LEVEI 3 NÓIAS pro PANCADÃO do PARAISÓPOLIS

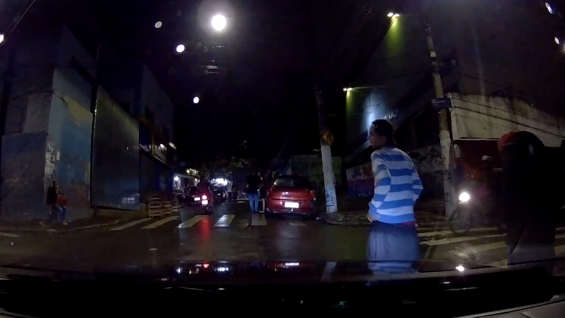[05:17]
É, gente. Nossa, tem que pegar outro passageiro.
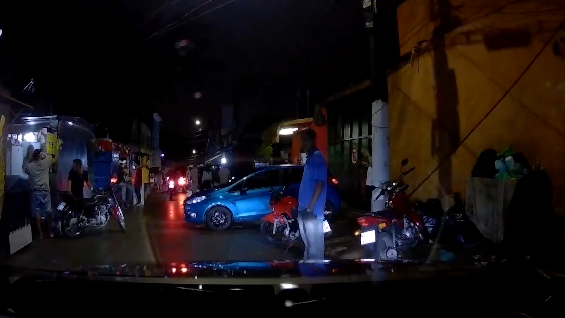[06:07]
Eles fizeram isso aqui de propósito, né? O cara não vai andar aqui, eu tenho que.
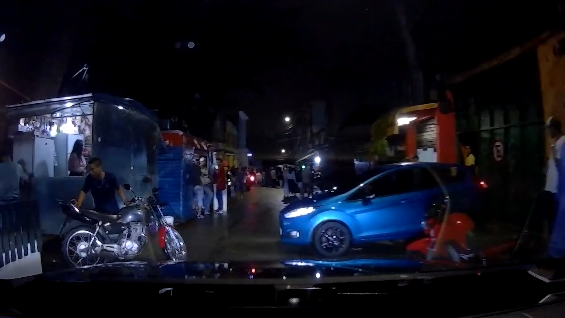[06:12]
Só passa a motinha, né, meu? Como é que eu faço que eu tô aqui, gente?
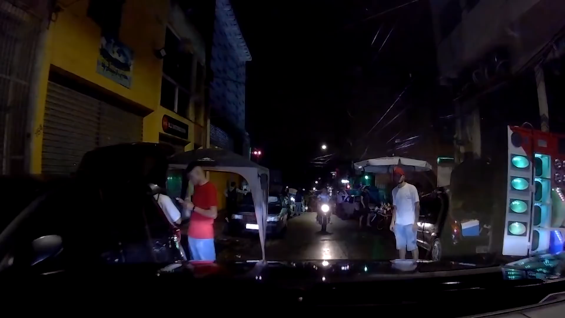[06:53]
E agora, como é que passa? Ai, tá divertido, não tá não?